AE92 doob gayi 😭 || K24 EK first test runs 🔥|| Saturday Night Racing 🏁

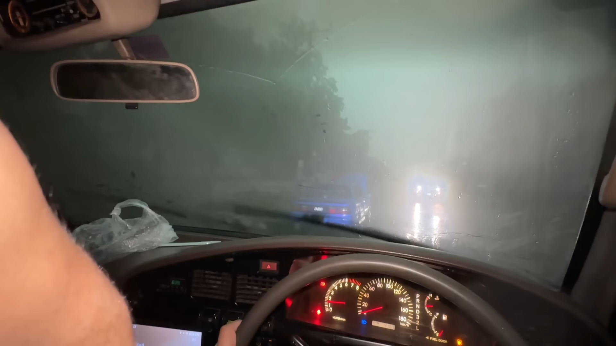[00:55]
और शहरी की गाड़ी अब स्टार्ट नहीं हो रही, देखते हैं क्या होता है।
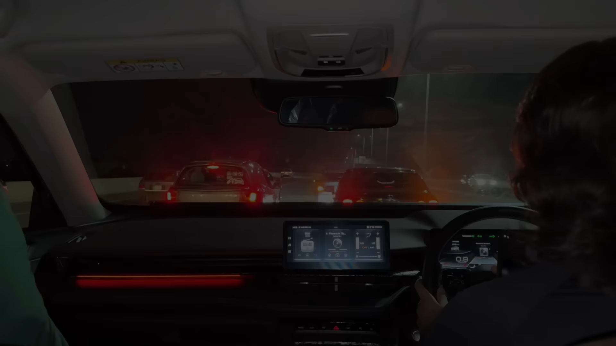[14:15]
ये जी सैटरडे नाइट ट्रैक की रेसिंग शुरू होने लगी है, पहले सनरूफ फोर।